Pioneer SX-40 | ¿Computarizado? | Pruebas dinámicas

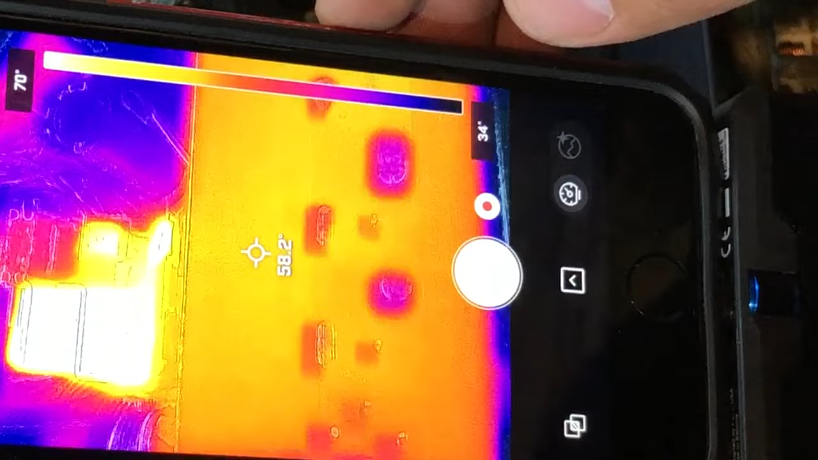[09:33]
Está en 58. El disipador principal de calor. Y... Ya ni les digo este.
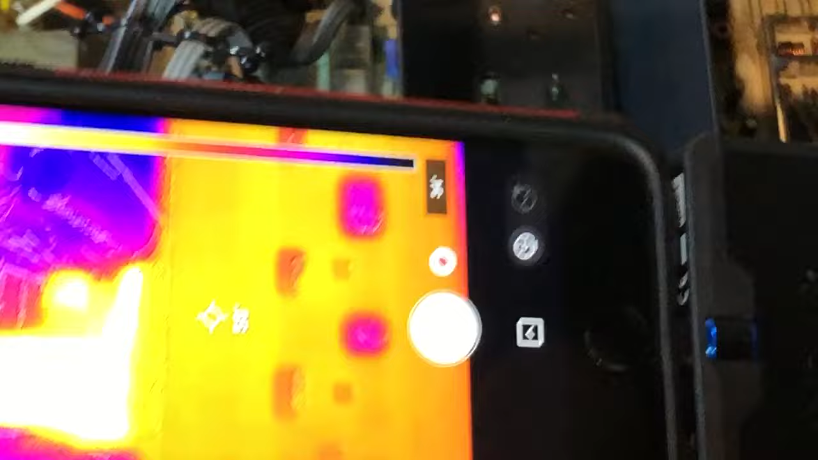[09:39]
A ver. Ya ni les digo cuánto está.
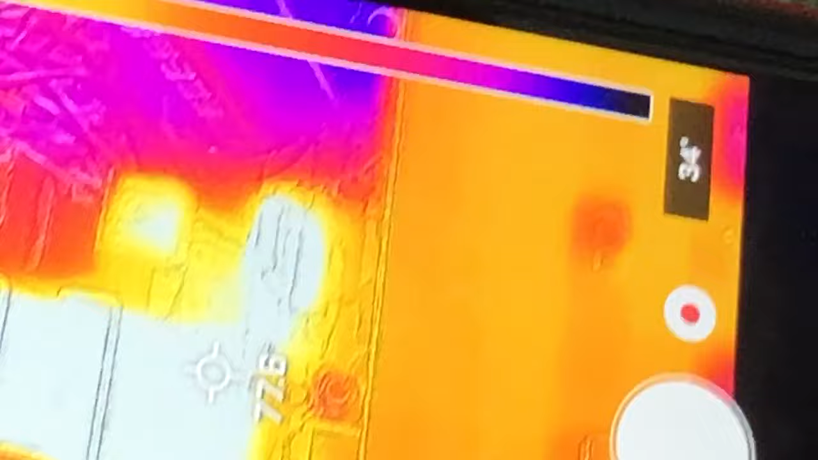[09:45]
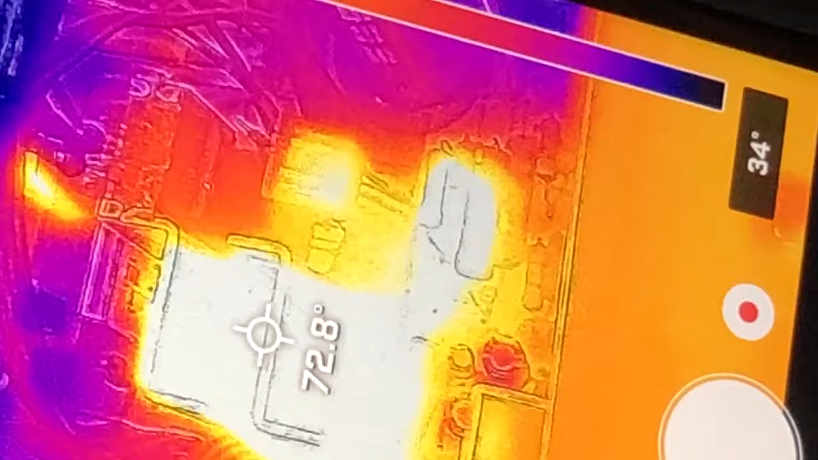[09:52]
93, ¿vieron? Tenemos a 93 grados. ¿Y qué es?
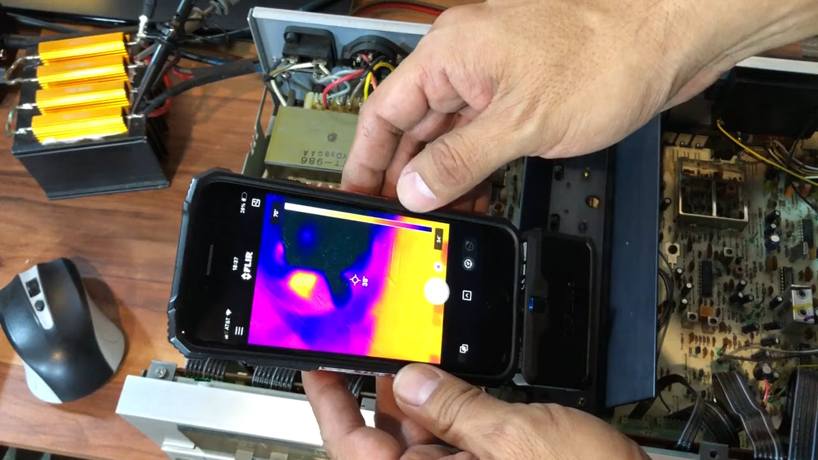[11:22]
¿Dónde está el ventilador? Pero alcanzamos a ver allá al fondo. Y ya la temperatura de esa de 93 grados.
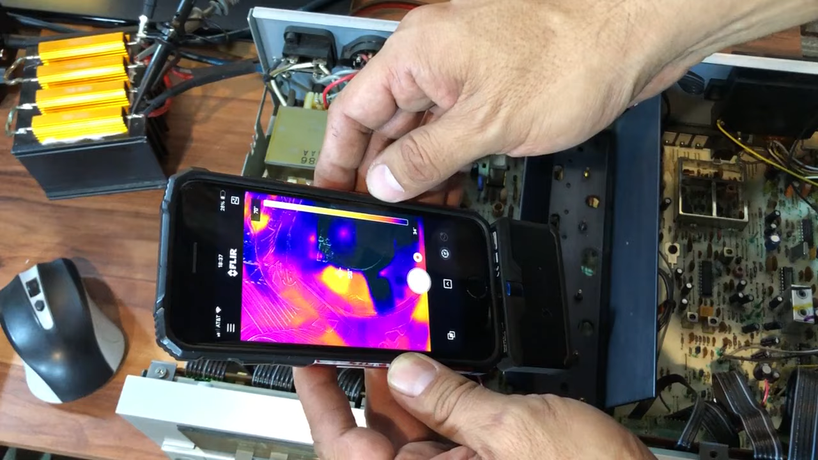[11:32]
Está en 52 grados. Sí.
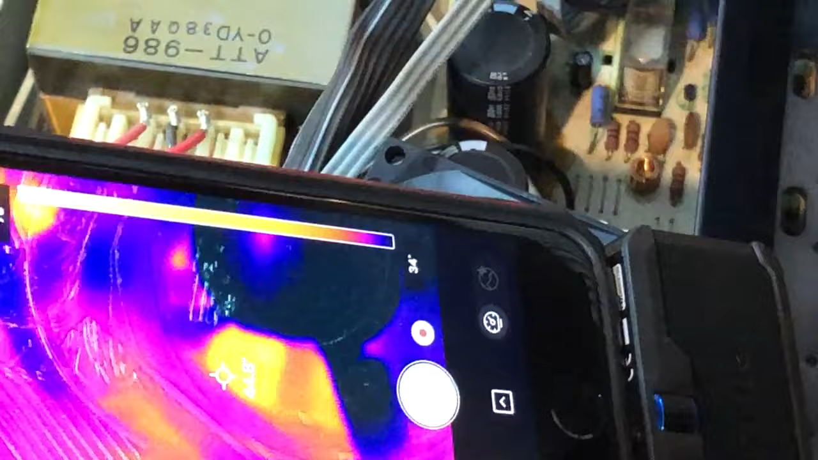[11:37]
Entonces... Ahí para que... Vean.
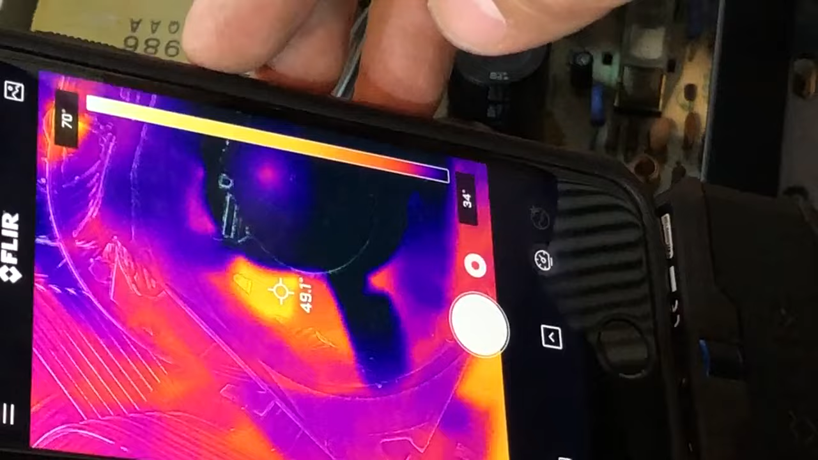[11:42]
Y sigue bajando. Y el disipador de calor...
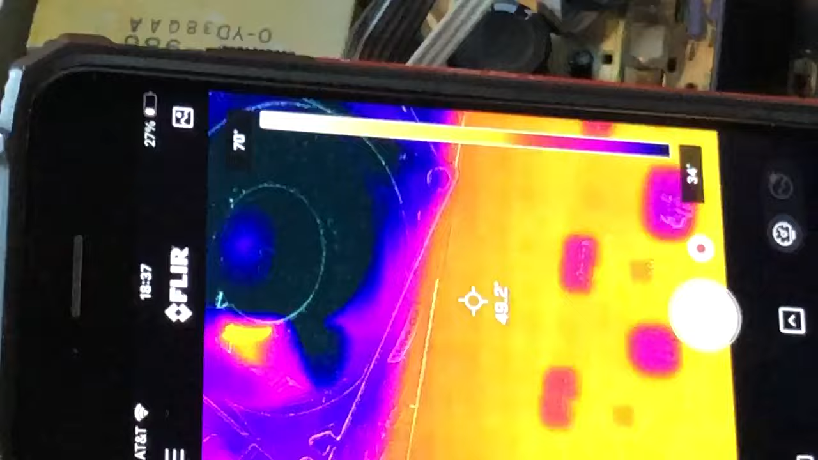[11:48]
Ahorita... Bueno. Ya tiene 48 grados.
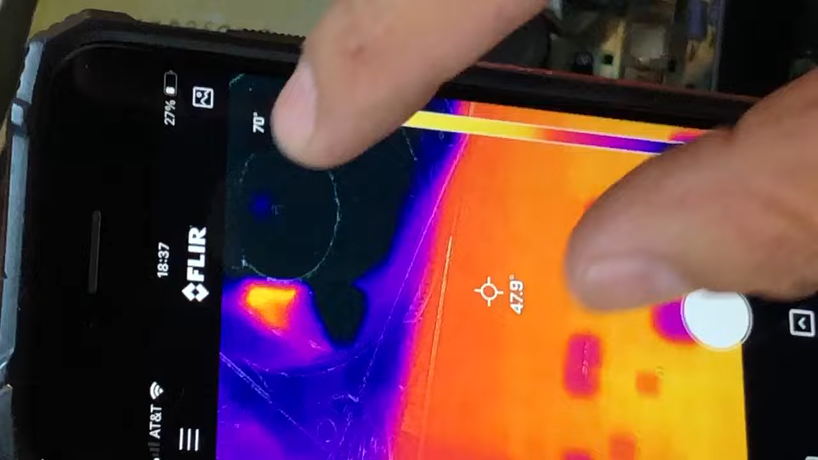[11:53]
Bajó 5 grados.
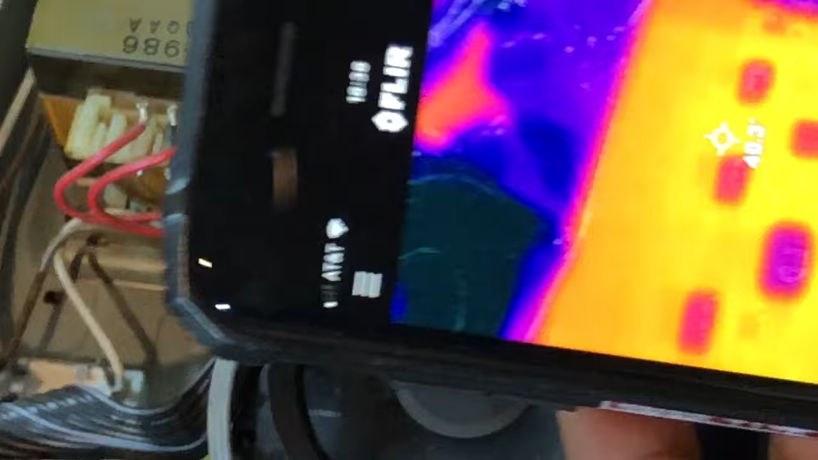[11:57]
Pero ahora vean. Ya no está... Ya no está la cámara como hace ratito.
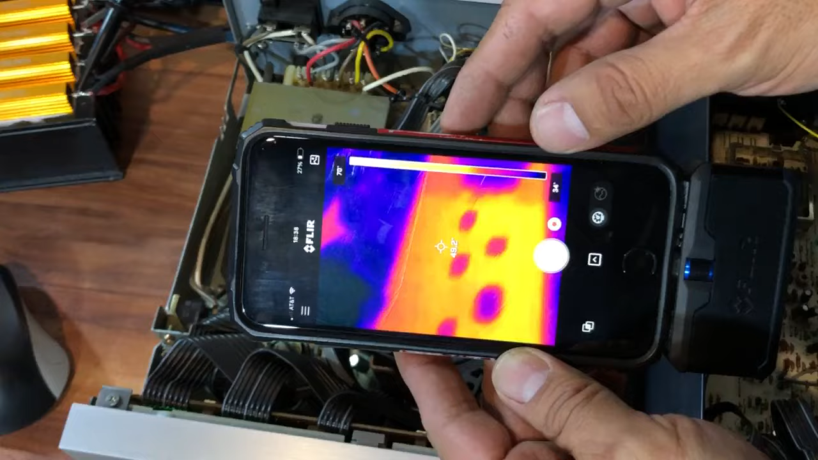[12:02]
Que se veía totalmente blanco y amarillo. ¿Ya vieron?